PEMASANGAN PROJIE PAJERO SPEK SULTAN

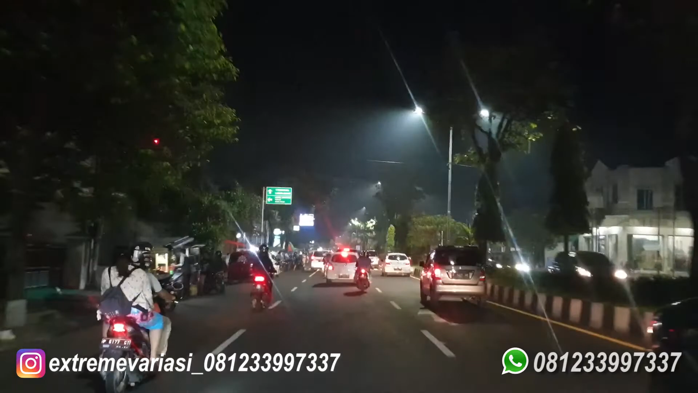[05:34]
Nah, Anda bisa kelihatan ya. Kira-kira sinarnya gimana? Tuh. High beam-nya guys.
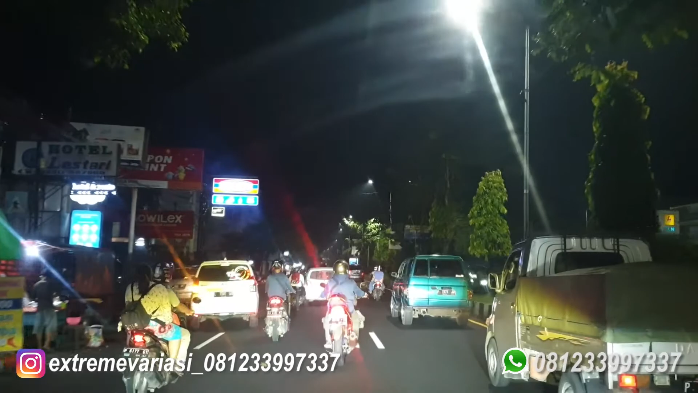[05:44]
Wow, mantul guys. Ini fog lamp-nya aja loh, saya matikan loh ya. Saya nyalakan. Tuh. Sangat terang sekali. Tanaman-tanaman di sebelah kanan ini terang banget semua. Hey guys. Oke. Tes sinar fog lamp.